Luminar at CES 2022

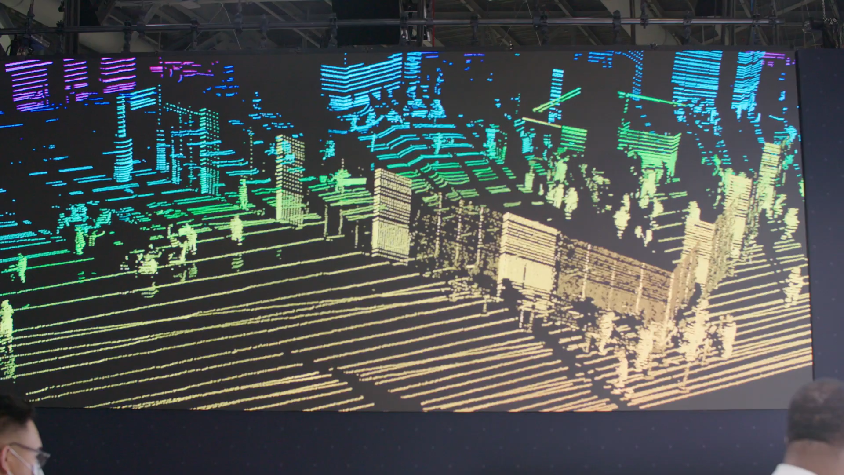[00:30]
but a real hardware-integrated, functional prototype is giving a sense for what we see in 3D.